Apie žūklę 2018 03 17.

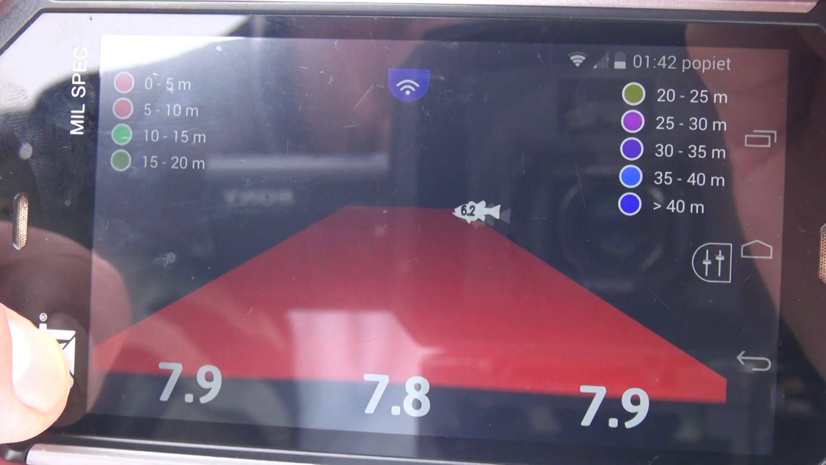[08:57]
du, tris, kai kur keturis metrus nuo dugno, jie nesileidžia į dugną, dar nenori maitintis.
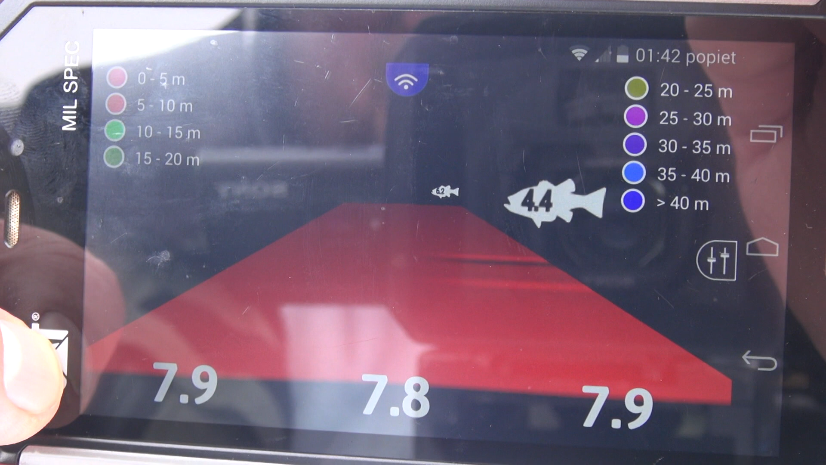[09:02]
Matomai, kažkur tai yra komforto zono ir žuvis ten laukia.